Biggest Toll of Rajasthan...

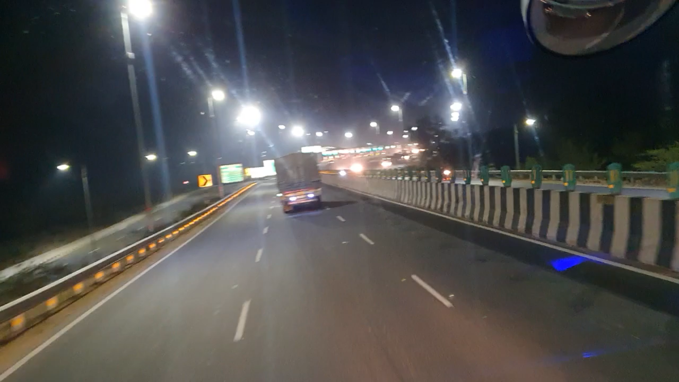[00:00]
ਟੋਲ ਆ ਗਿਆ ਹੈ, ਟੋਲ ਆ ਗਿਆ, ਦੀਵਾਲੀ ਬਣਾਈ ਪਈ ਟੋਲ ਆ ਲੈਣਾ ਦੇਖ ਲੋ ਭਾਈ, ਇਹ ਲੂਟ ਤੇ ਬਹੁਤ ਹੈ, ਕਾਟੇ ਪੇ ਗਾਡੀ ਚੜਾਉਂਦੇ ਹੈ।